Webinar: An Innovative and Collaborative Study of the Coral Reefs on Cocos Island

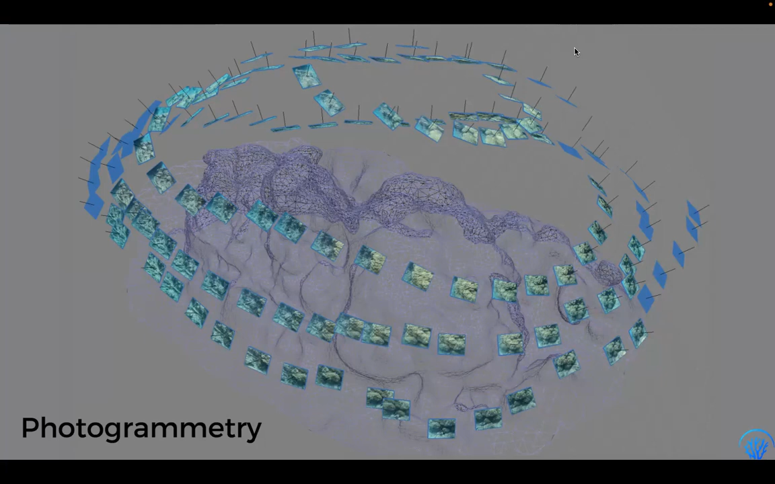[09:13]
that we use photogrammetry photogrammetry is this we take a lot of pictures around a reef and then we put all those pictures on the computer in a in a software called agisoft metashape and this software is going to do like a puzzle it's going to put all those pictures together and create a 3d model right so for example this is a big 3d model it's a hundred square meter so 10 meters per 10 meters it's an underwater 3d map literally here it looks like 2d because it's in 2d right but you'll see a video later and you can see it's really in 3d you can like move it around you can zoom in zoom out it's like so much details so
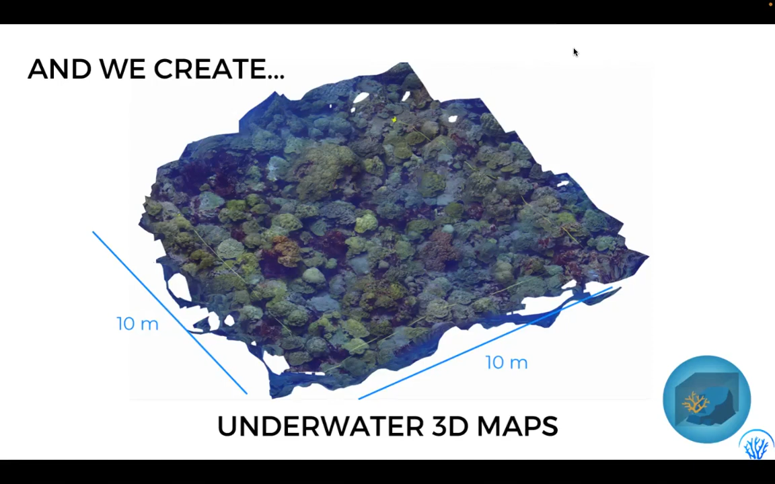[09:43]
uh it's really really really visual right so for example here you see this is the 3d model and then this you see that all the pictures that are that are aligned you can see more or less like this bunch of blue thing in here um so there's like about 400 pictures to make a hundred square meter so we took all the pictures manually and then we put all the pictures together in in just like about 20 20 minutes we can we can do a hundred square meter a while diving right those models are
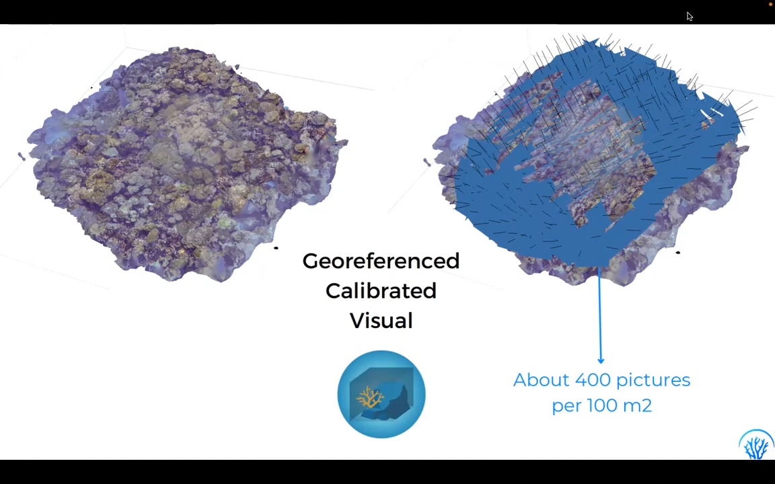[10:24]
georeferenced they're calibrated they're super visual um again it can be used also for education well i'm going in that just afterwards um but yeah so we can put them on a map on google earth because we know exactly the gps points of course where it is and um and okay so why